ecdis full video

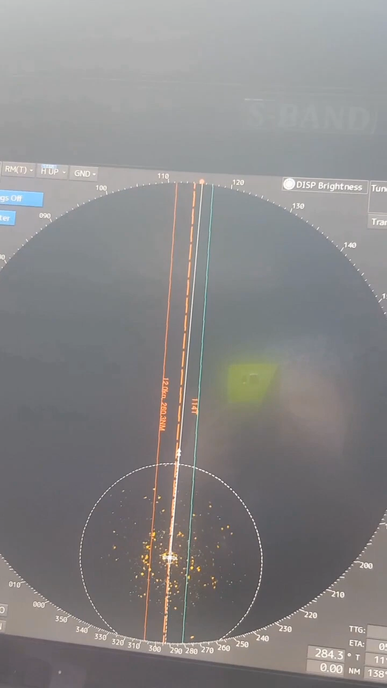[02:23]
E subukan naman natin itong ganito kung gusto nyo
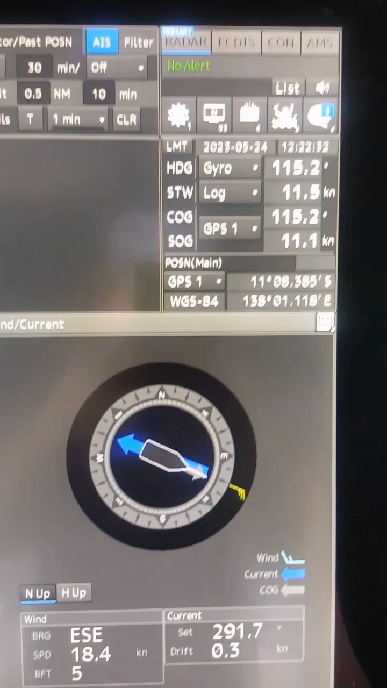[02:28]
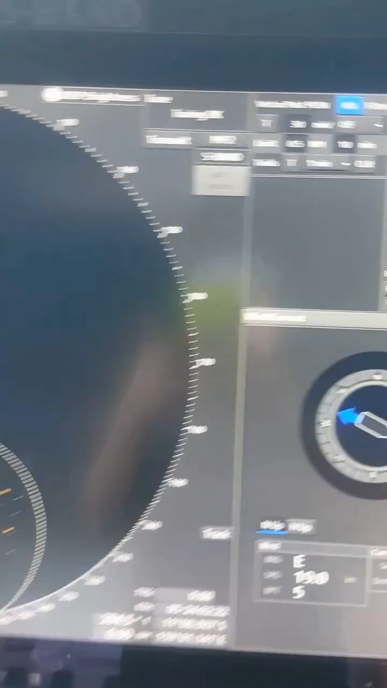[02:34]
Ayan po Wala po kaming kasalubong Solo namin yung daanan